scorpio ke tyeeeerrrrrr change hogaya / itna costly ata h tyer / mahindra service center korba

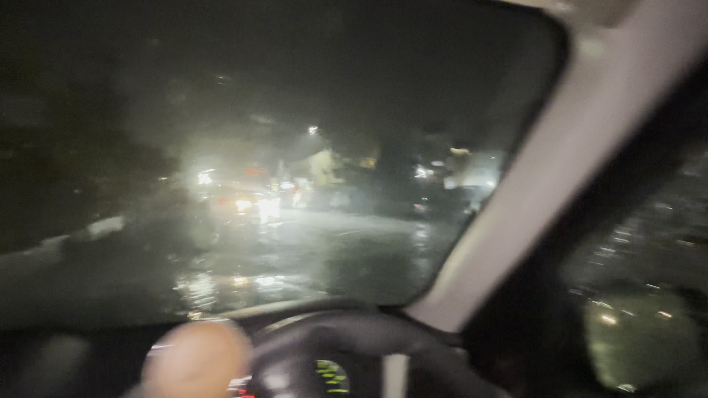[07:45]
तो यार कुर्बा में घंगोर बारिस चली रहा है वाइपर से चलू करके देखते हैं और